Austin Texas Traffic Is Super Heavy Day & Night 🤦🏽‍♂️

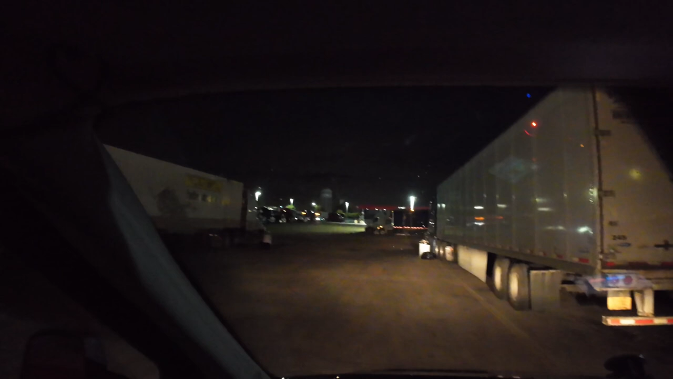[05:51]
That's a parking. That is a parking. That's a parking, but I don't like the fact that
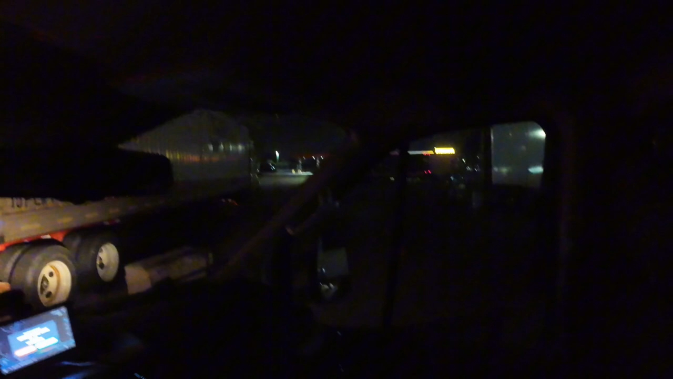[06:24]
I don't like the fact that them suckers are right there. Like if they back up by accident, them shit gonna hit me.
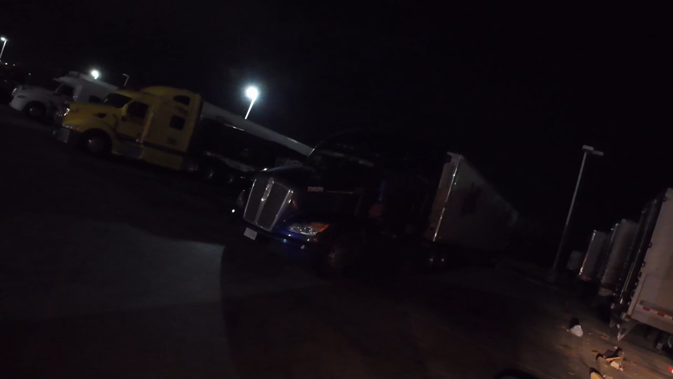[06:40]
Let me see something.
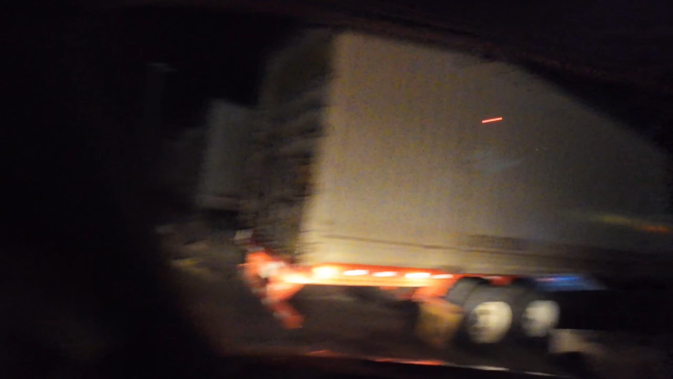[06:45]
I'm not, yeah, it's a spot, but I like the fact that I'm right behind these suckers. See that motherfucker right here.
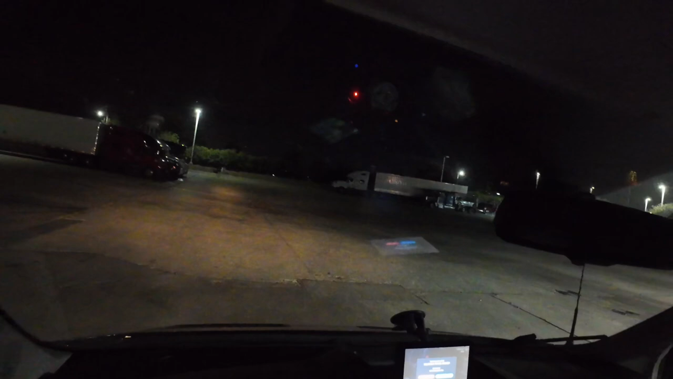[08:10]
Head southwest. There's not a way to get. I could just park
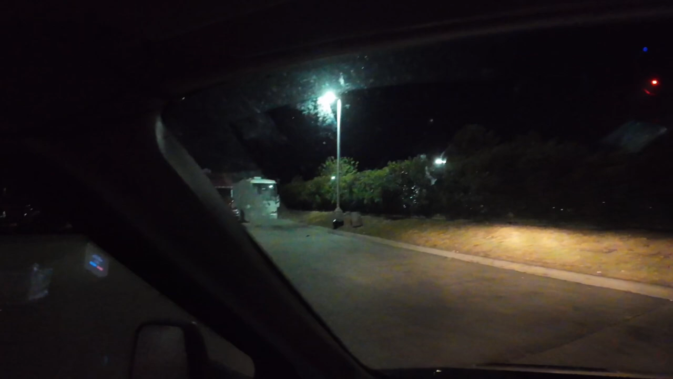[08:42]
here. And just leave some space for that truck.